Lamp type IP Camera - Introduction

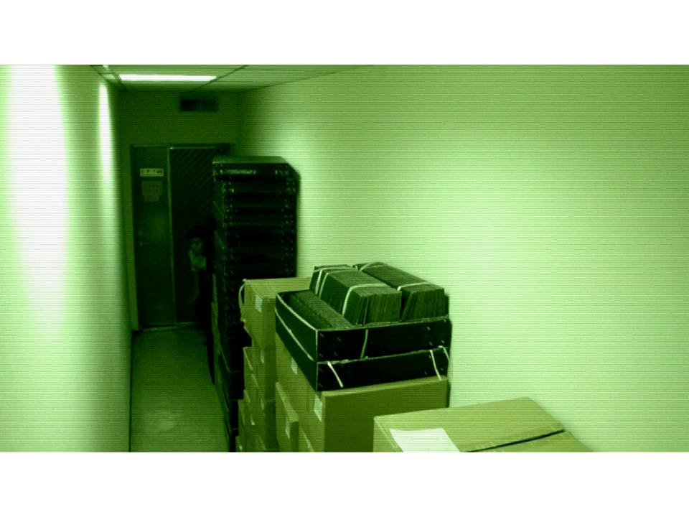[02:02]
It is also packed with infrared sensor and night vision function to suit all the different working environments.